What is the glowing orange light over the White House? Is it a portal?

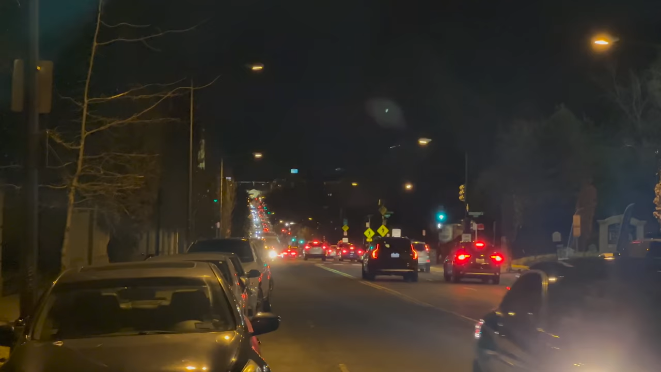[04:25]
All these cars are creating little lights that are flashing. And if I bend my phone a bit, there it goes up that way, there it goes that way. The White House is about a mile away down that direction. Yeah, it's just about too far to see. And above it, well, there's a street light, but not much else. Let me get the other camera.
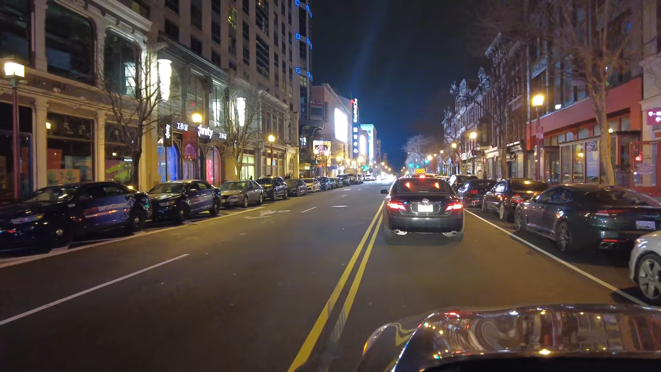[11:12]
But I think there might be some sort of sporting event like Georgetown basketball or something. I'm not sure. Because there are quite a few police out. But otherwise, it's pretty dead down here.
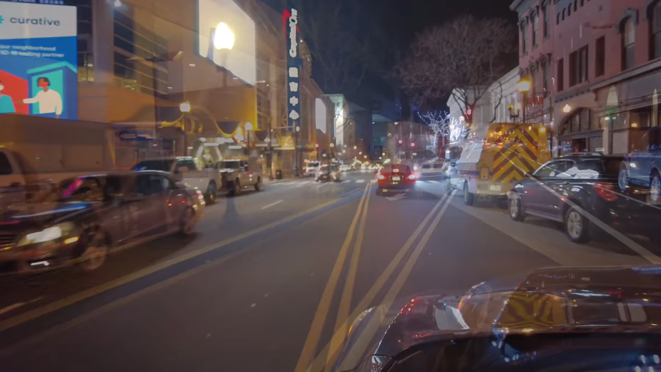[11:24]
All right, let's take a look in Georgetown, yeah? Because I know a lot of you think that's what's happening.
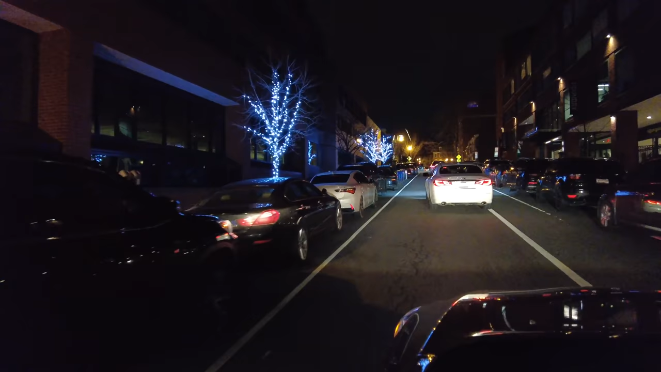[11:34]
There's like a line to get in over there. I don't even know what restaurant it is. Graham?